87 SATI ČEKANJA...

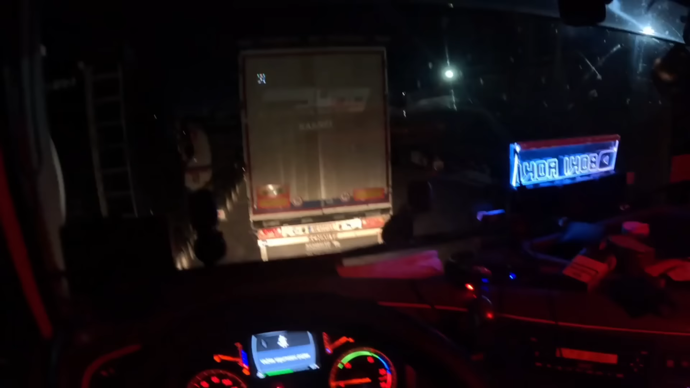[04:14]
Javimo da krećemo već jedno, znači
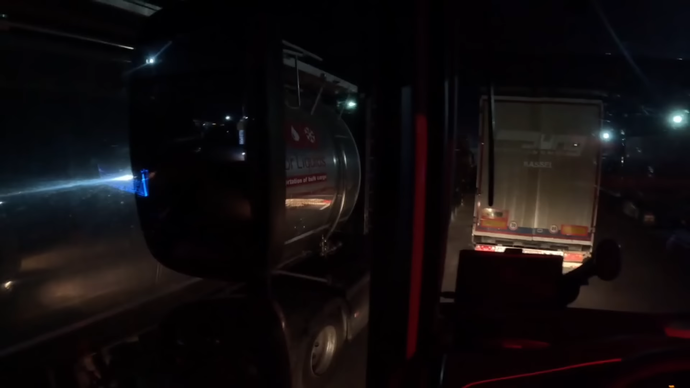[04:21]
će biti zajebano da mi se izvući.
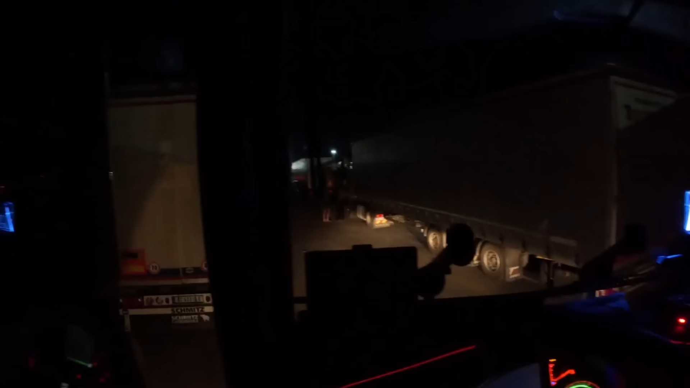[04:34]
Dobro, izvukao sam, sad će evo kolika će gužva da bude.
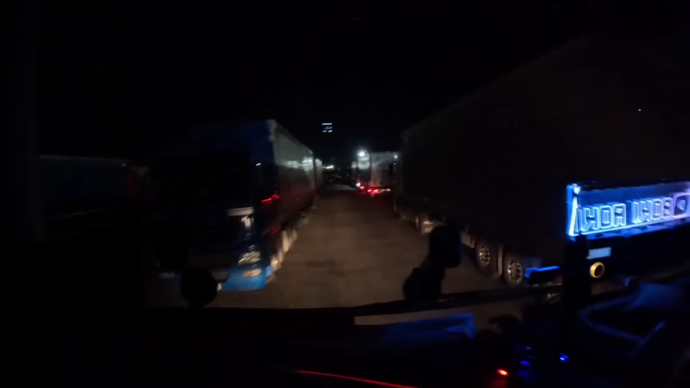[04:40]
Zatvorim šiber da ne upija.
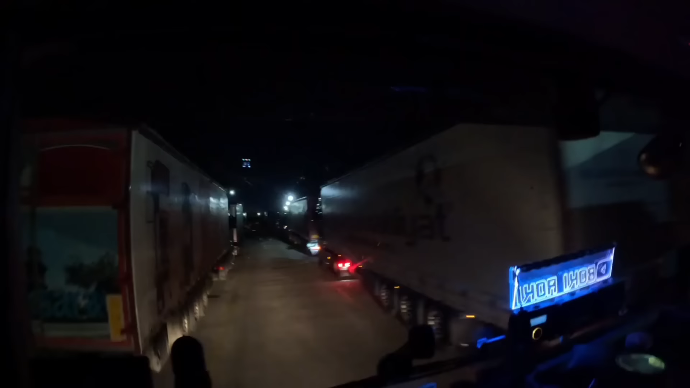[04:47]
Da li će biti gužva za ulazak tamo u peđu?
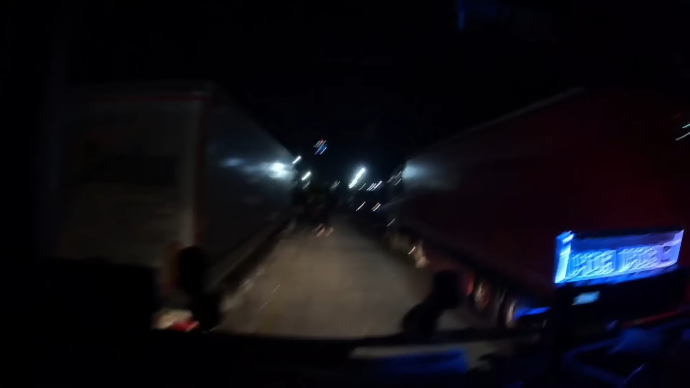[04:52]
A u ljudi moji, kako ostave na sredini kamione.
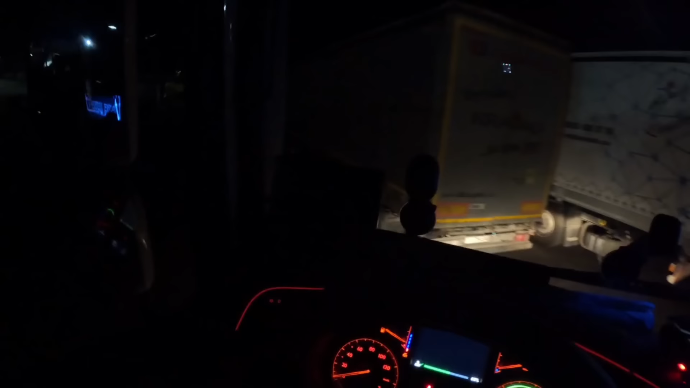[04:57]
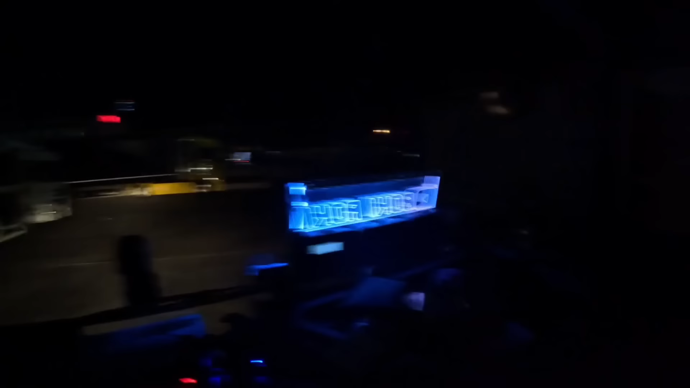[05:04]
Strašno.
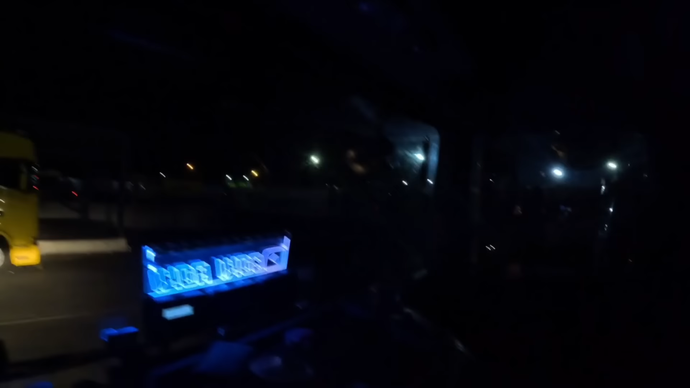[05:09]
Turci, doterali do same vamo kapije,
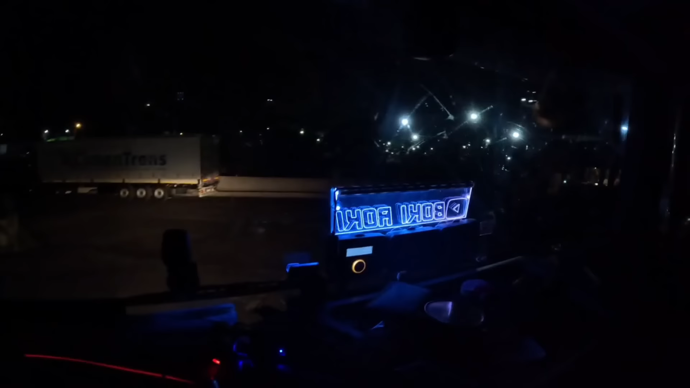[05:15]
postavili da kad im stigne odmah da izleću, da ne, kada im ne vata gužo. I sad ja treba da čekam, da obilazim pored njih.
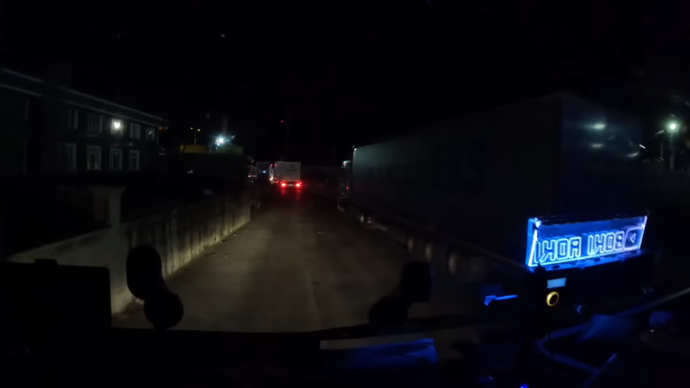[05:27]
Dobro je, zla nije toliko strašno.
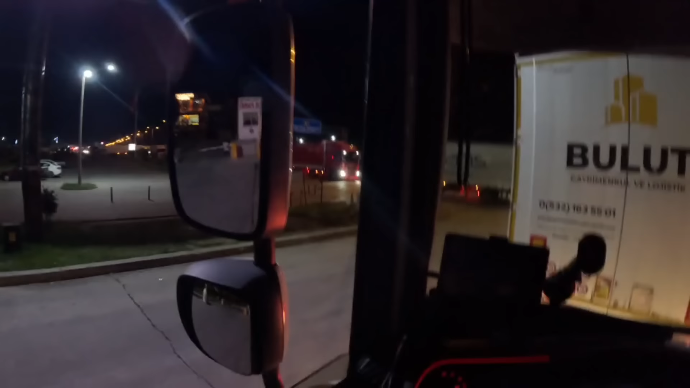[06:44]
Marijanović tras. Taman ja dolazim da me on pusti ispred njega. Tako pada. Scania crvena.